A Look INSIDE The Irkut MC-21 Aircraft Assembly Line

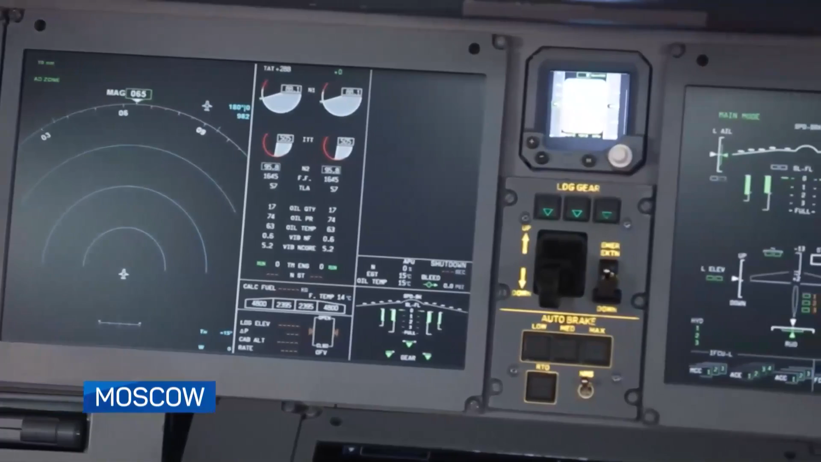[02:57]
mc21 one of them is modular avionics units and instruments as well as software can be
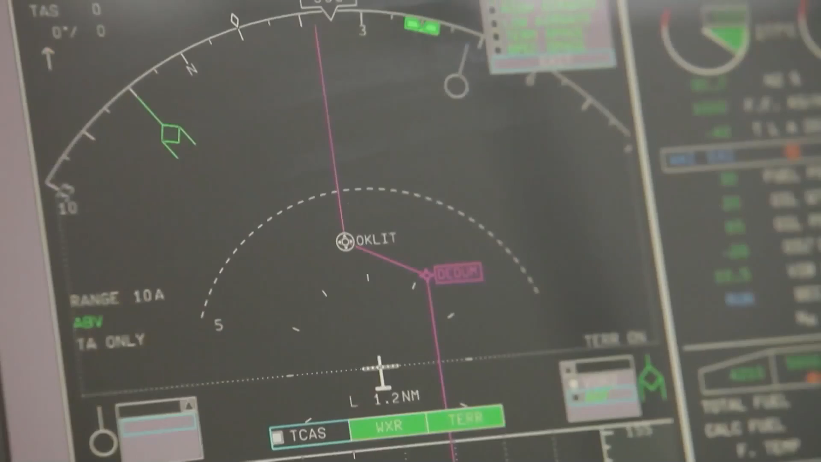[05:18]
it is used to debug the software to stimulate various flight modes and to improve the operation of the entire airborne electronics numerous checks, simulations,